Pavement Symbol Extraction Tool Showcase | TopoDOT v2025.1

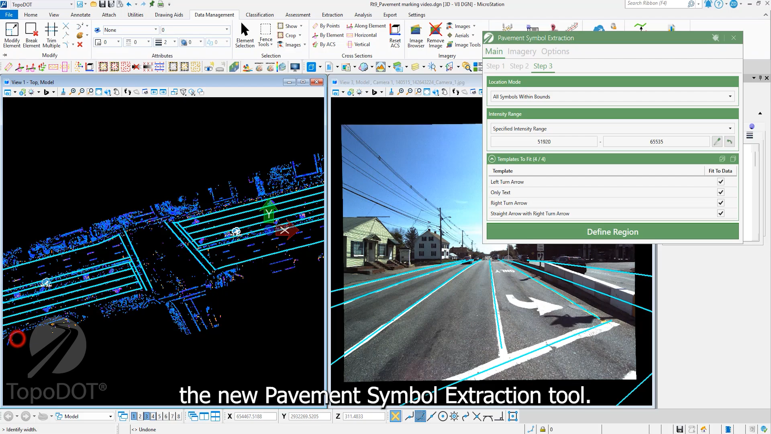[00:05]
The tool uses advanced AI to automatically detect and recognize pavement symbols within the defined region.
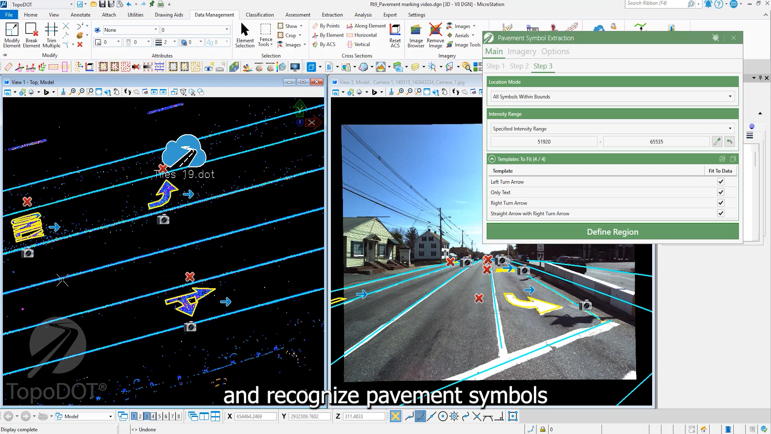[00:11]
Automatically load imagery for quick inspection and modification of extracted results.
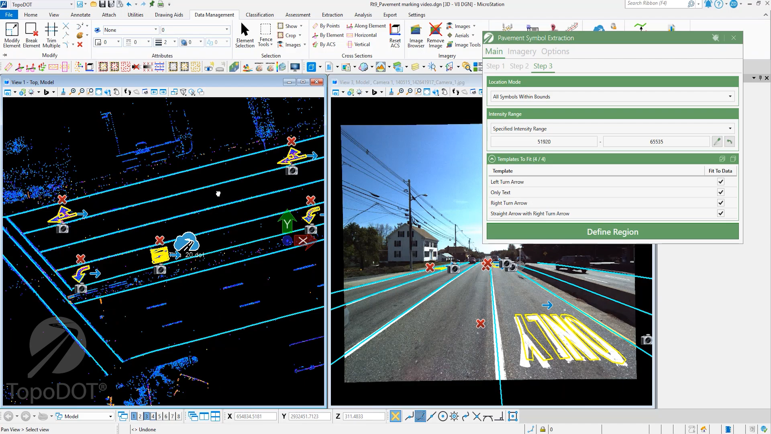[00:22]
New interactive modes allow users to extract symbols in various scenarios.
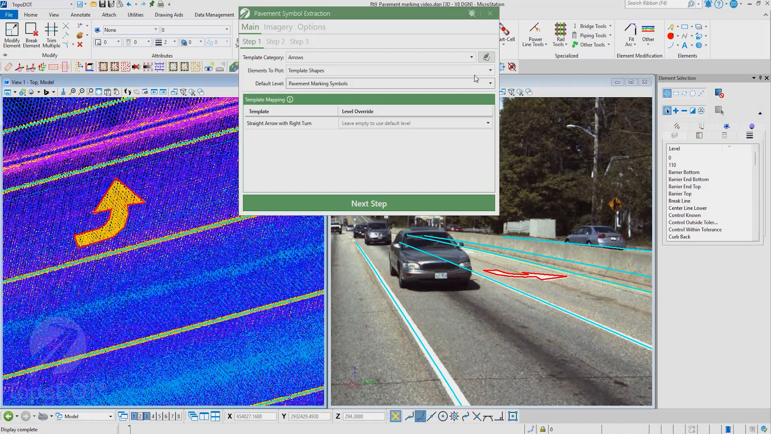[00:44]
The pavement symbol extraction tool takes you through an easy step-by-step process to create custom libraries.
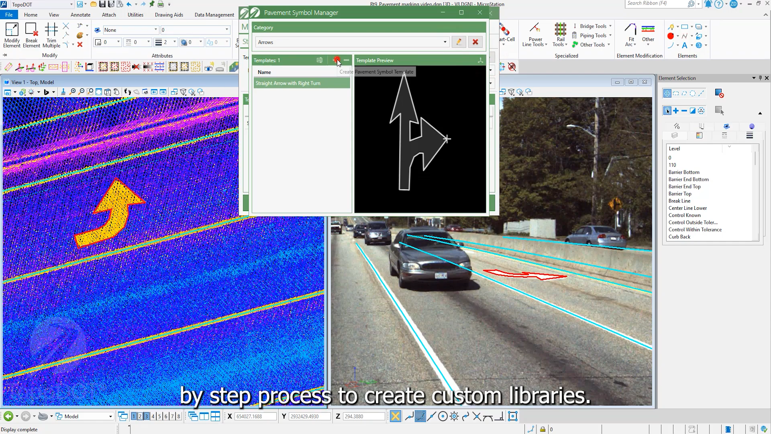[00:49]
This allows users to integrate with existing cell libraries that would be commonly found in a DOT workspace.
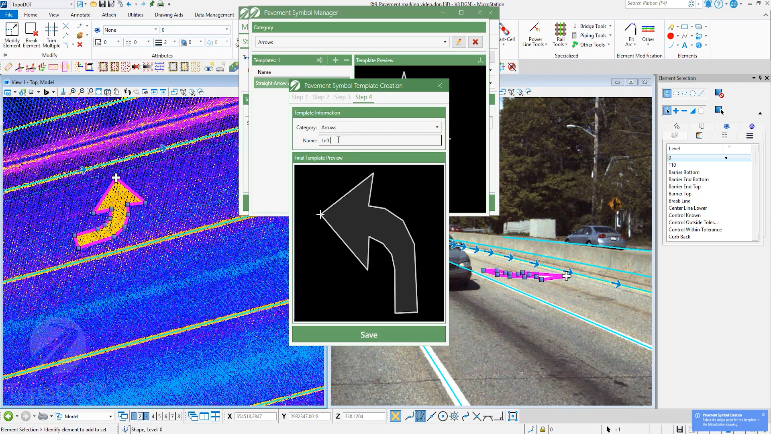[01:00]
Custom libraries are saved locally and can be shared across your organization.